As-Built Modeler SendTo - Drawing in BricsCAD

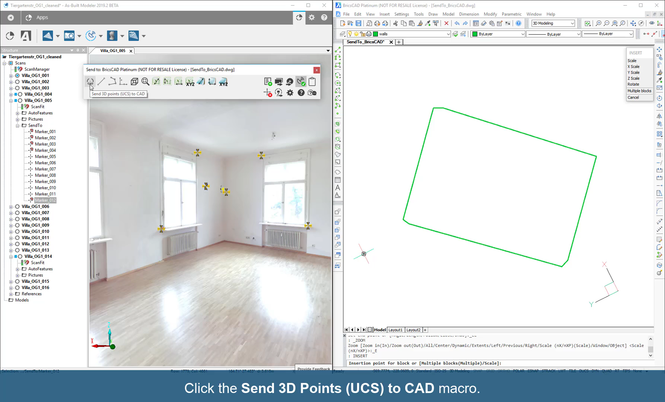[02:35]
Zoom in and pick the insertion point in the scan view.
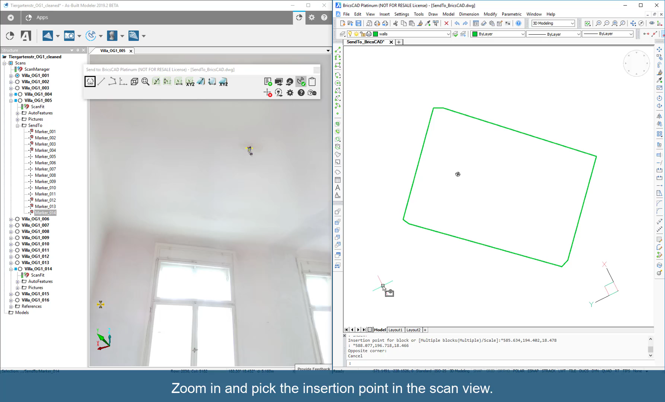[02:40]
To pick another point, start the Insert command again.
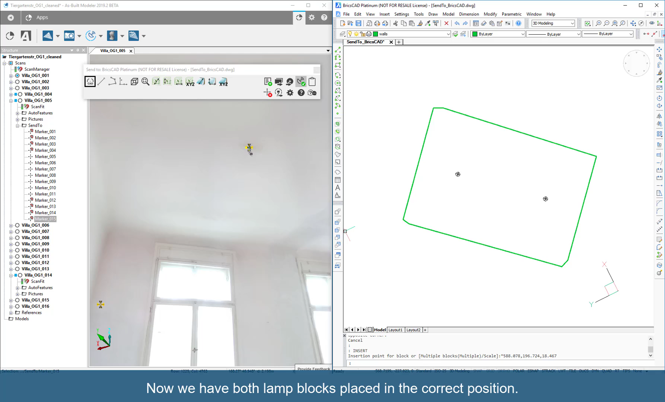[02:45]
Now, we have both lamp blocks placed in the correct position.
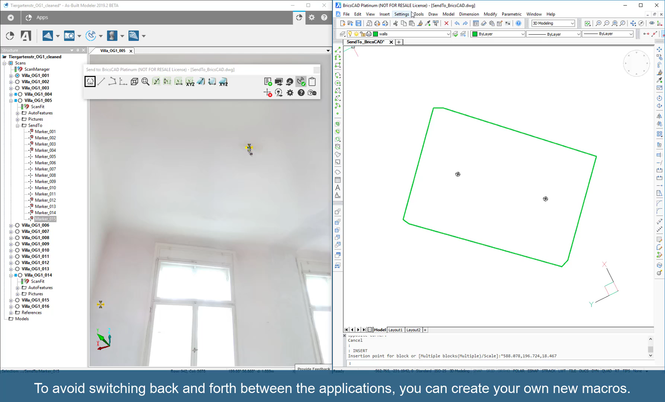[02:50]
To avoid switching back and forth between the applications, you can create your own new macros.
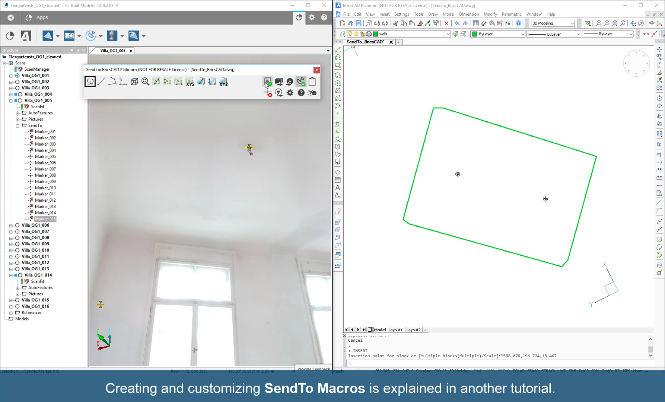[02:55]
Create and customizing Send 2 macros is explained in another tutorial.
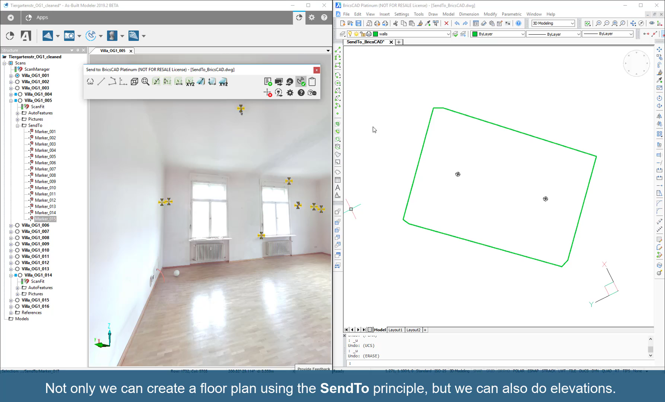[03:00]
Not only can we create a floor plan using the Send 2 principle, but we can also do elevations. Delete the floor plan and select Create UCS using three points.
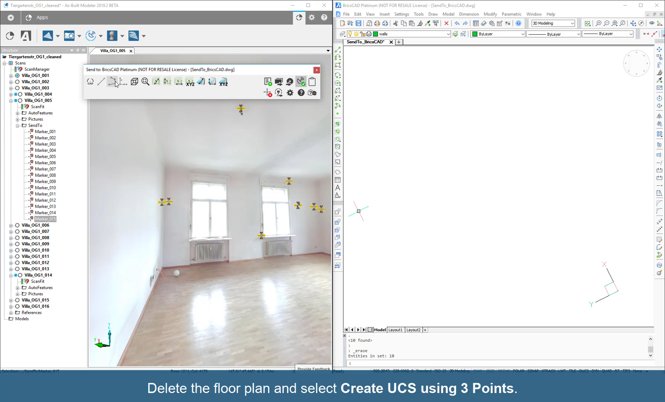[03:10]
The first point will be the origin of the User Coordinate System . The second point points to the positive x-axis.
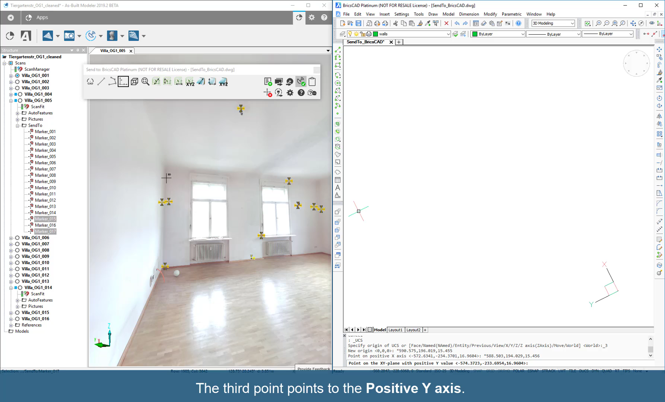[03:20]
The third point points to the positive y-axis. Then click Switch to Plan View of Current UCS. Notice the User Coordinate System is rotated here.
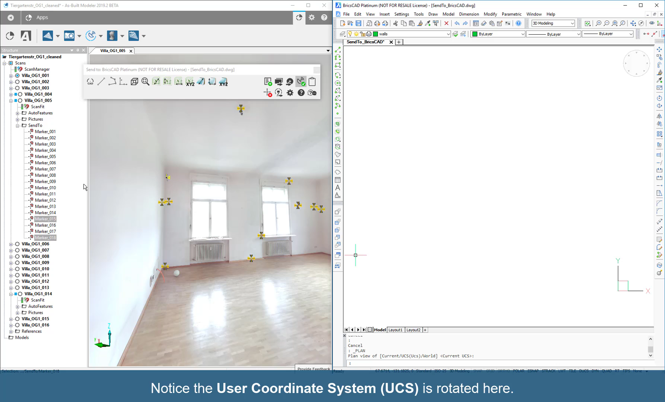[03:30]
Now you can draw again using the Draw Line and CAD command.
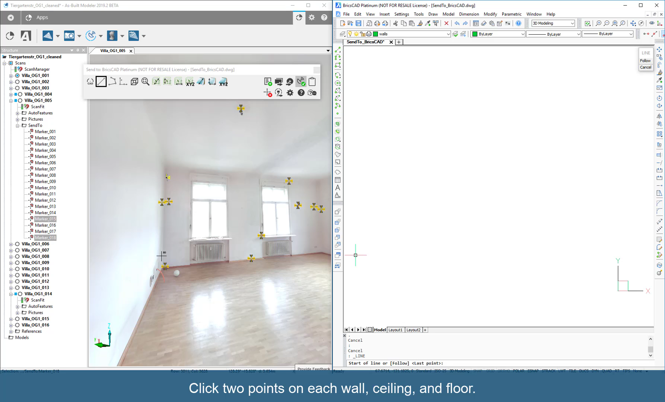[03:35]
Click two points on each wall, ceiling, and floor. To close the line run, right click in the Scan view.
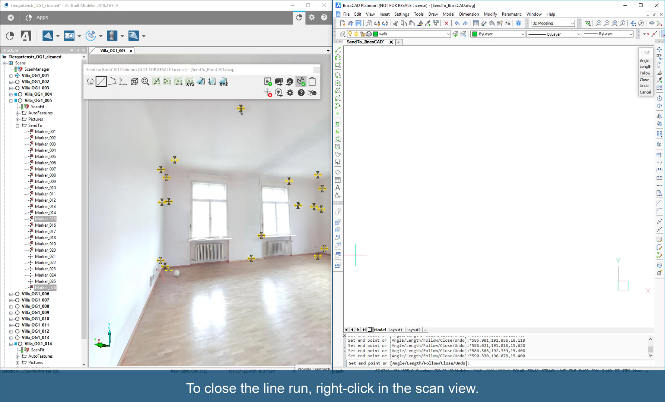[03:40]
Click Zoom the CAD view to Extents to obtain a better view of the outline of the room. Now switch the layer to Windows and by using the Rectangle command, you can add the window opening.
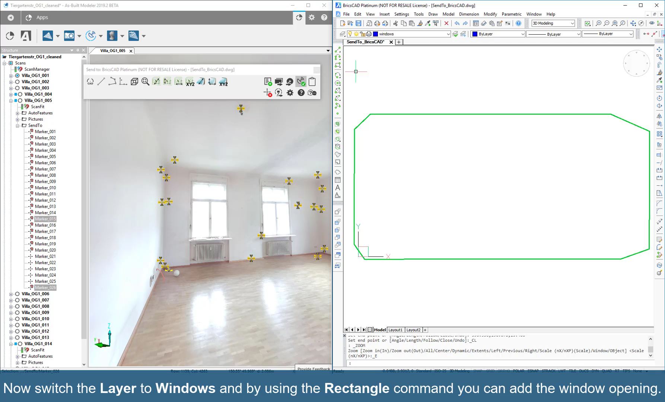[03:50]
Start the Rectangle command in BricsCAD and use the Send 3D points UCS to CAD command to start picking diagonal points.
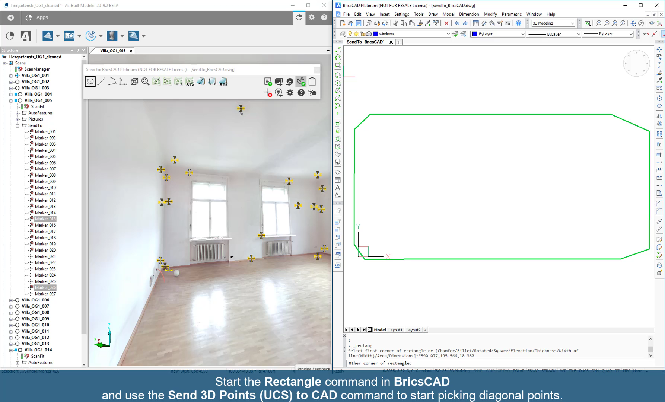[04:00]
Now our elevation has been created.